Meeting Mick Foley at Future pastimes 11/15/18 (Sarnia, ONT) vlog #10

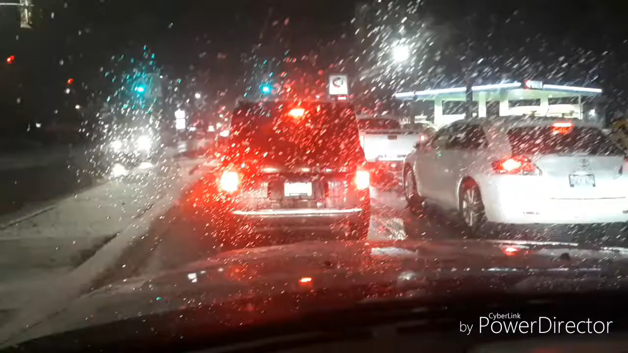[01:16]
Alright, and Sarnia on our way to go meet Mick Foley. And oh look, gas is less than a dollar, oh my god.